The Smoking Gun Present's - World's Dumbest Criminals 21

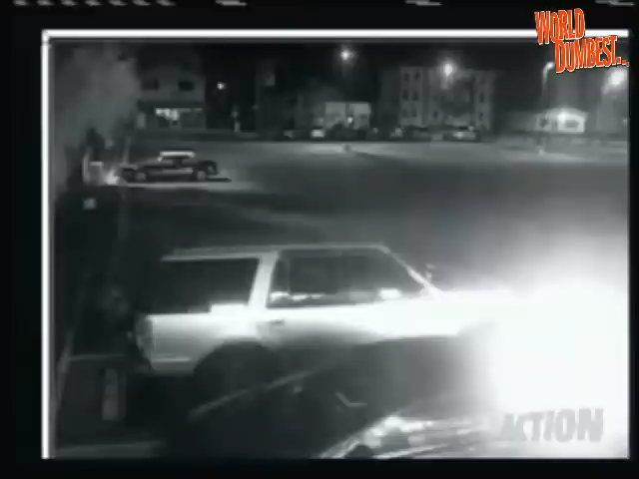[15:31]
Oh, yeah. See you later, car. Is it just me or does anybody else think that taking the time to key a car, that you know you're going to set on fire is just overkill?